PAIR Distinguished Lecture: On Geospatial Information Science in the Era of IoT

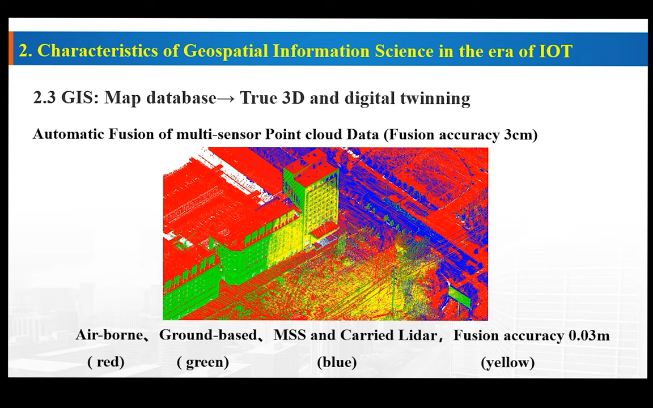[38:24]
the fusing from the space airborne and the groundborne and also mobile mapping system. We can get this from the airborne ground-based mobile mapping system and also carry the neither. And also we fusing them together. The fusing accuracy can reach to 3 centimeters.And for this
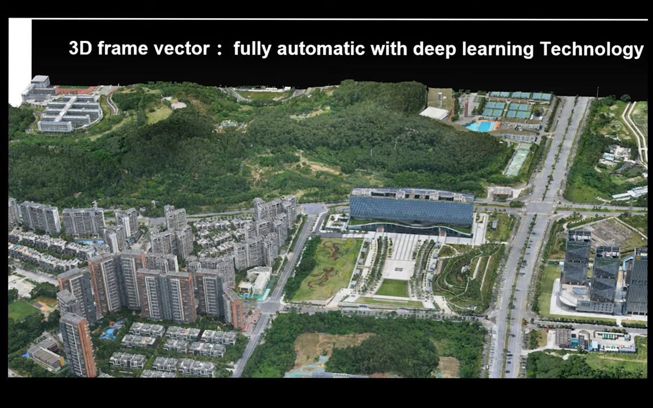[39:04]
This advantage is if we just only set up a 3D frame vector, we can do fully automatic with the deep learning technology.
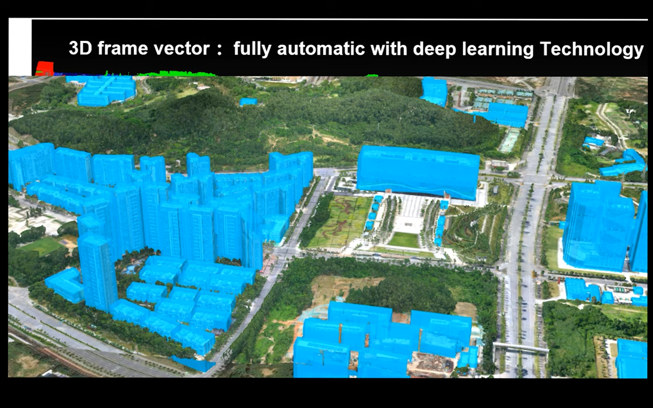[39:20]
You can see the search results fully automatic to get this, the frame vector data for one frame, another frame.